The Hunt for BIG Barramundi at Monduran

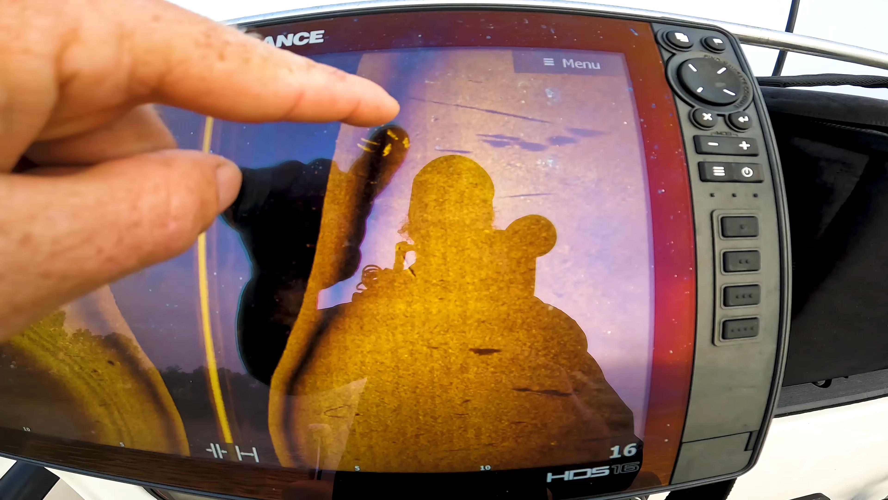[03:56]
Okay guys so there one two three four five barra very very prominent there you can see them.